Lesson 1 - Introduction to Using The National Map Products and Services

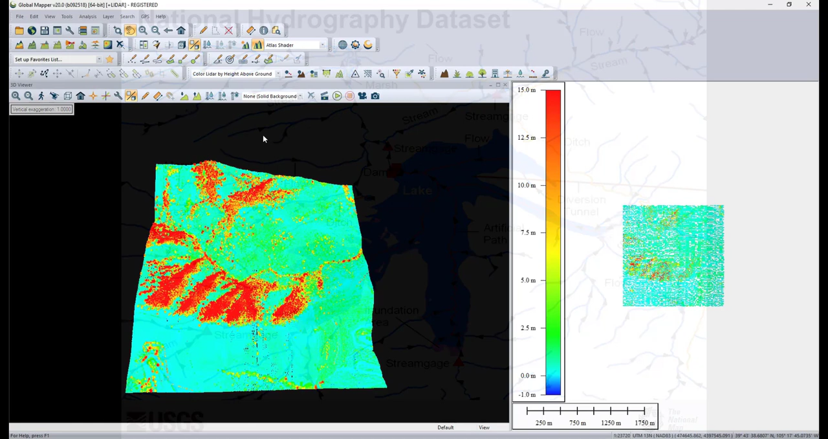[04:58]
3D elevation program or 3DEP topics such as accessing and using 3DEP data.
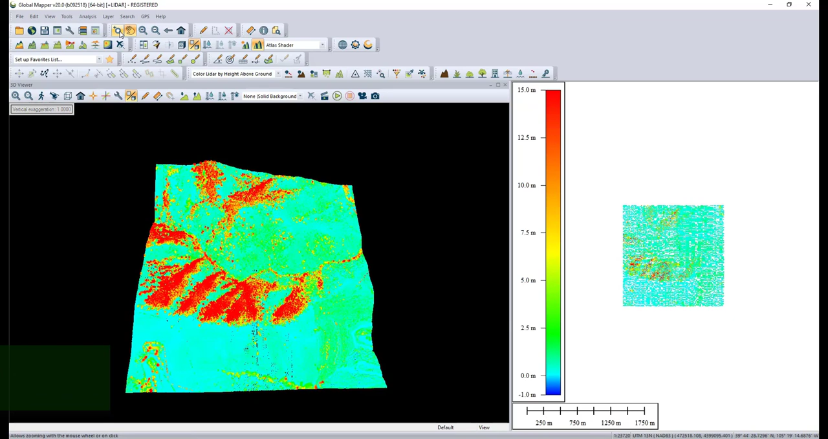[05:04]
Zoom into the lower left corner of the 2D example for a great view of the Mother Cabrini Shrine.
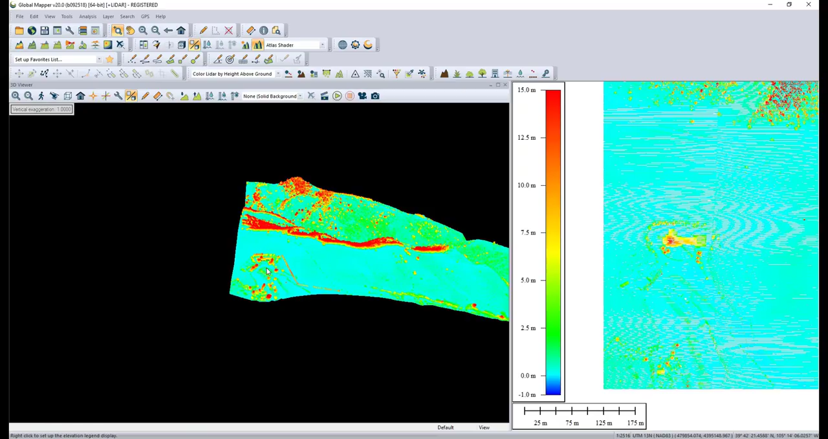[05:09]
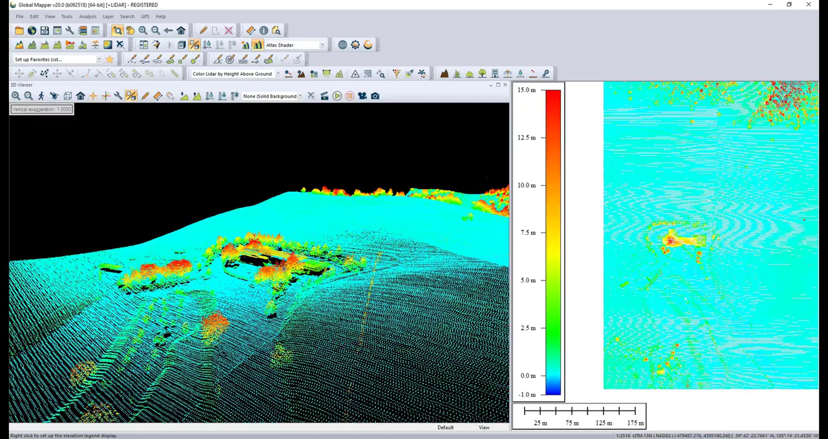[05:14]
Now select color lidar by intensity from the drop-down symbology menu.